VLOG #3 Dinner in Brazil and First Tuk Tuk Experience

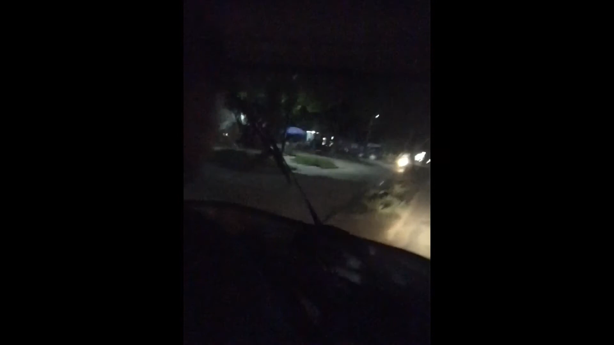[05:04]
We're about to... Oh gosh. His way of doing that is by attempting to jump the median and it... He enjoys getting very close to the, uh... Okay.